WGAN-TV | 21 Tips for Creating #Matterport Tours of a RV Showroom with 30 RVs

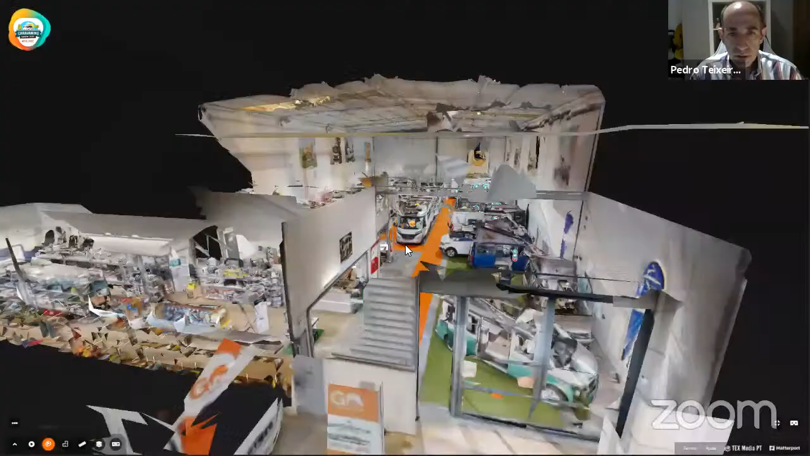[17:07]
These are like two, two warehouses. Uh, and the client told me straight away that you will be filling this space with.
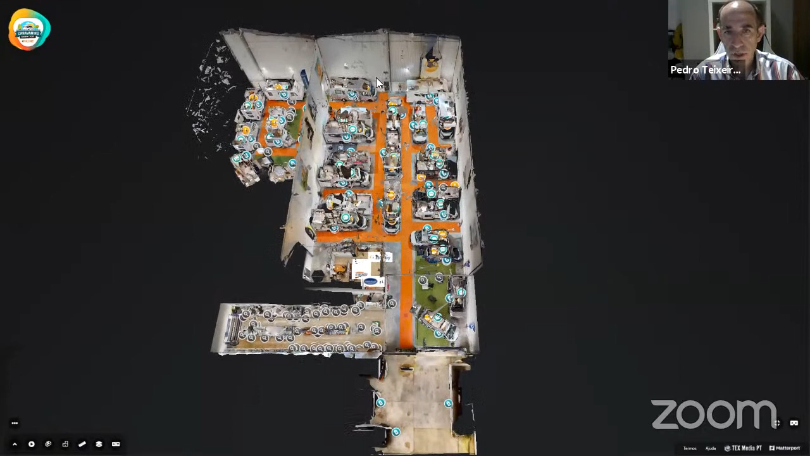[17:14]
Uh, auto caravans, RVs, and this one with the caravans, just the RVs, which is half of his, of this size. And he had the front shop here. And what he asked me was, I want the shop to show. Uh, I want the show to be shown and then all the RVs have to be shown. My first thought was, okay, I'm going to create a path. I go with the camera from outside.
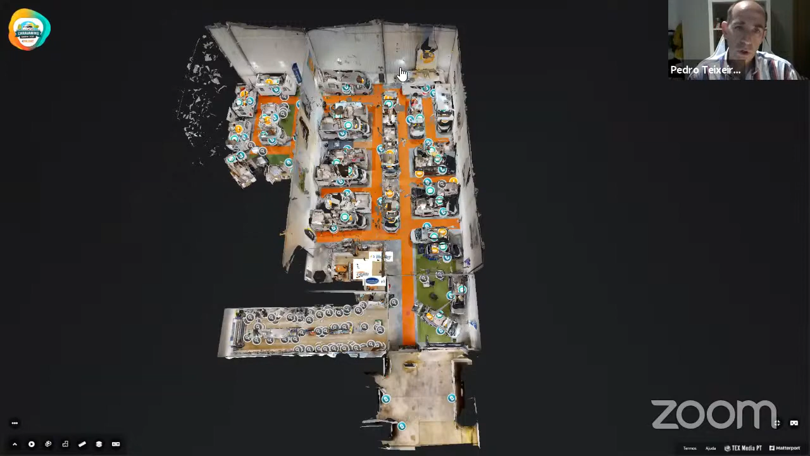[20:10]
Now, what that implies is that I have to be very careful and that I have to plan very well what I want to do, because as we know, I need one tour for the full thing. I needed another tour just for the shop. And I need every single tour just for each RV. So at some points I was shooting at the same, on the same point.
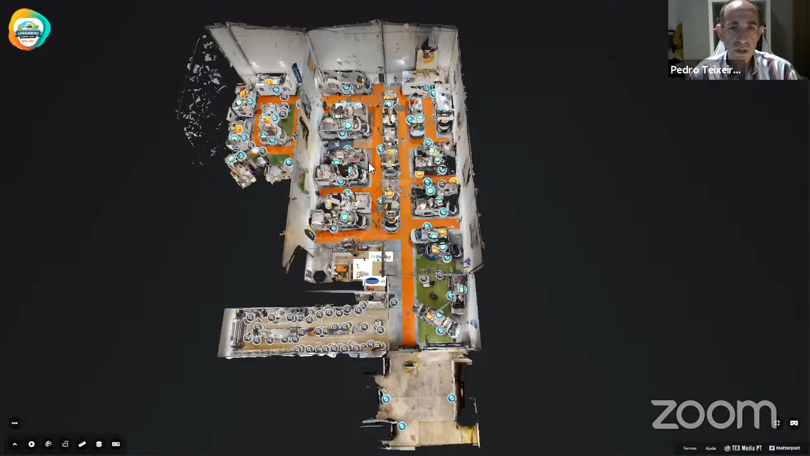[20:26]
So let's say, for instance, let's go for example, uh, here in the middle of these ones,
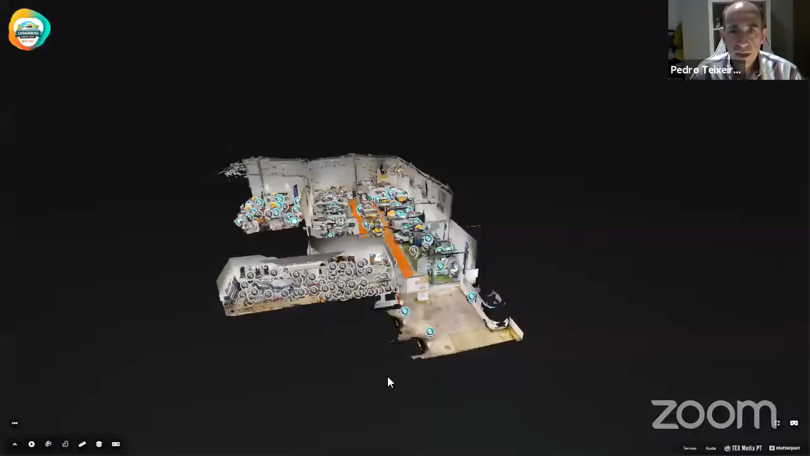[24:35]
Literally. I started here, went all the way here, and then I start here, there, and then from here to there. And then I went around this one here. Yes. But how did you keep track of, of which, which one was letter I?
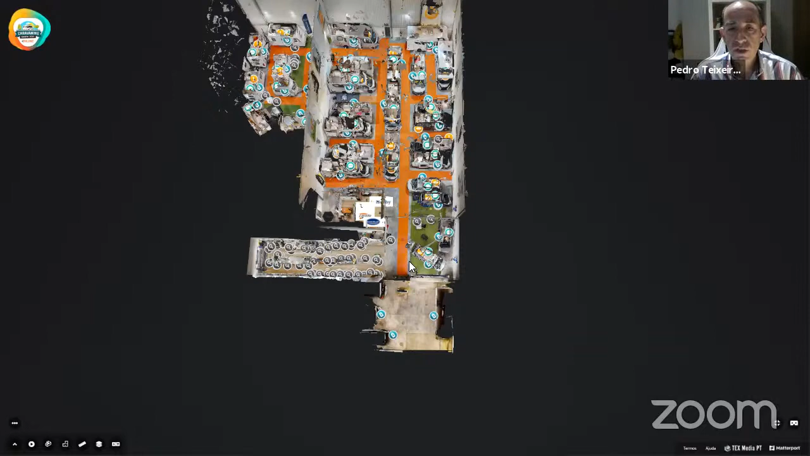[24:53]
Well, because I start doing from, from the beginning, from my, so that's in your head, actually, that you, you, you, you knew at some point that was, that was the one that was I.